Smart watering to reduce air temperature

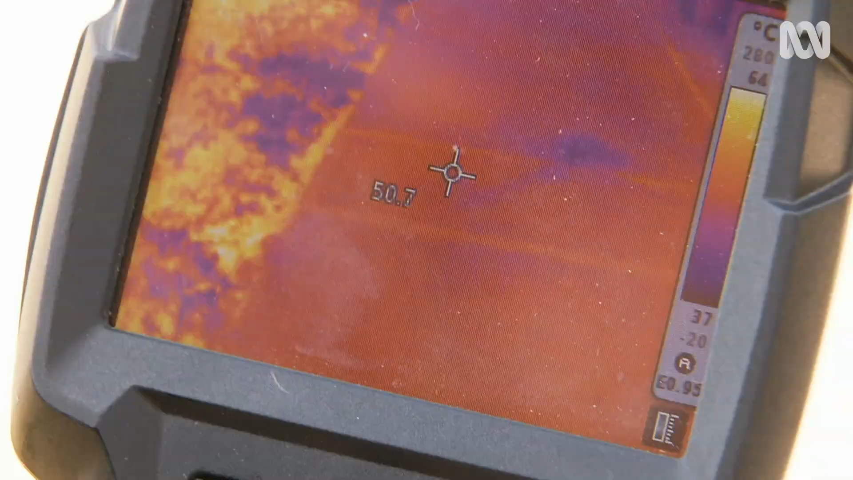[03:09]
Using a thermal imaging camera, we can see that the surface temperature of the footpath is around 50 degrees.